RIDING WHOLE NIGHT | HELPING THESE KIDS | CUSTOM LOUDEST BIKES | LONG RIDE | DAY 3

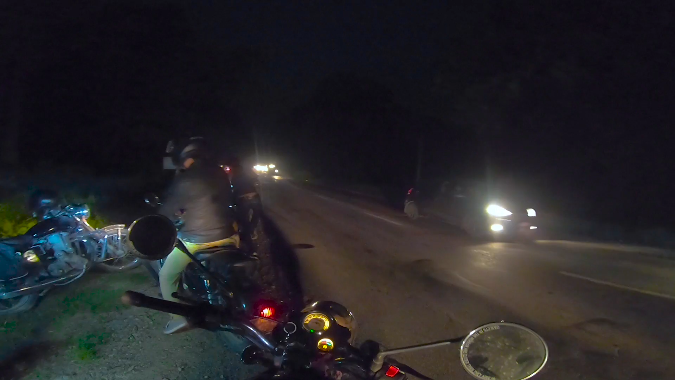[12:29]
यहाँ पालै पालो सपको बाइक बिग्रिँदै गछ है यो ठाउँमा भूत छ होला के भूत
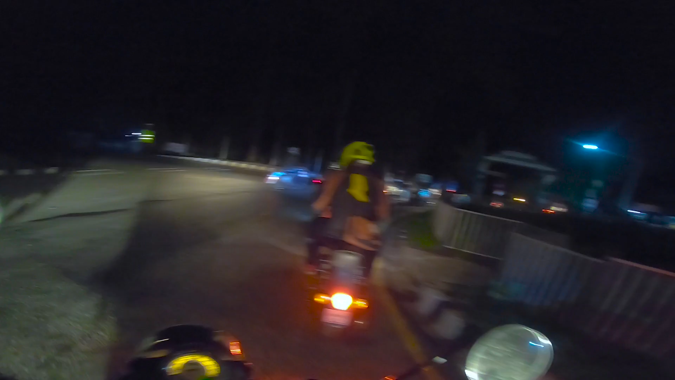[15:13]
सिधै होला नि ए केटा हो नि यहाँ दुईचोटि घुमाइदियो यार औडा
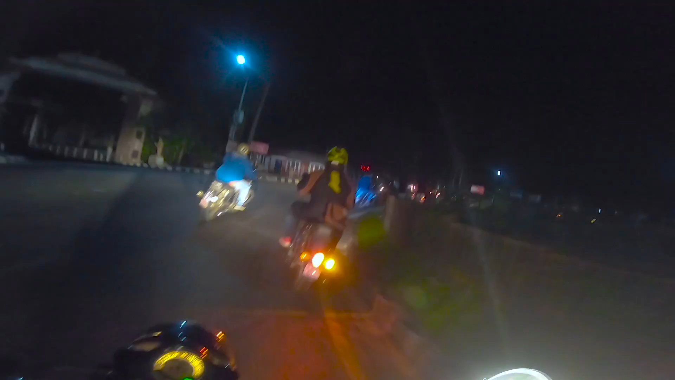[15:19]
Traffic chha hereko hereko. Roga pura mod gaadi halde ha ke.
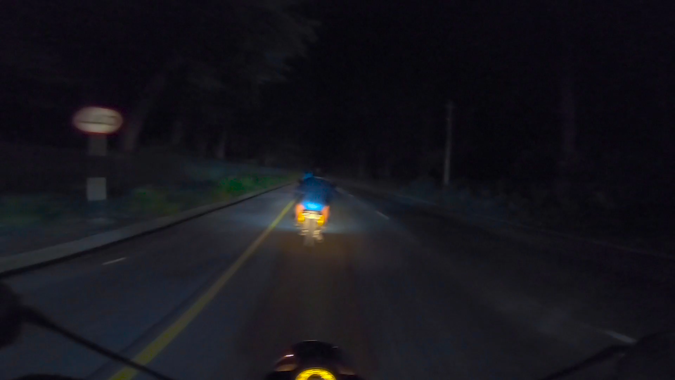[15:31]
Isto modification chai herda ramro ho tara ali risky nai huncha hai isto modification haru. So original stock bike is all good.
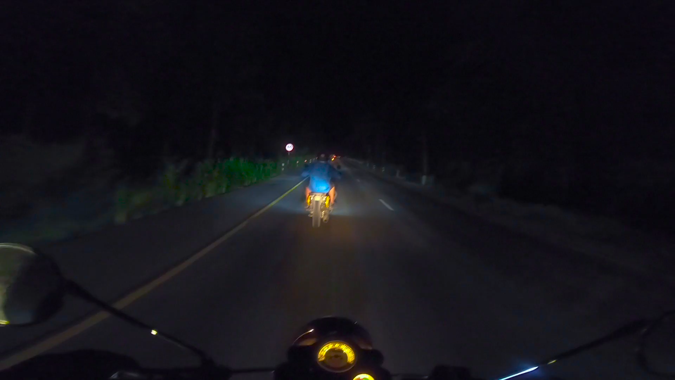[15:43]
Anas angle. Oh, yeah, फिर के गुजाम रही है यार नारायण घाट में जाम के भयो हो के गुजाम हो
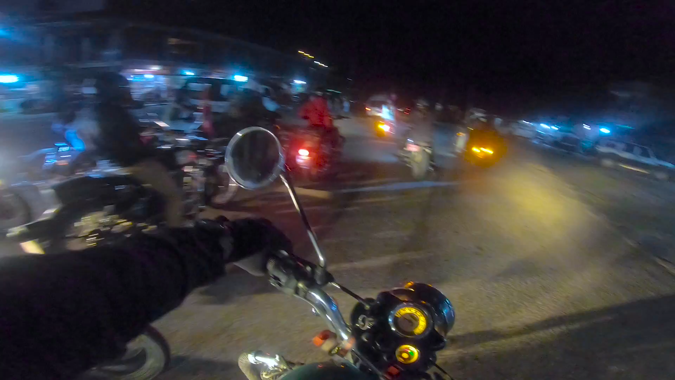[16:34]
So I'm inside the Muglin Ma.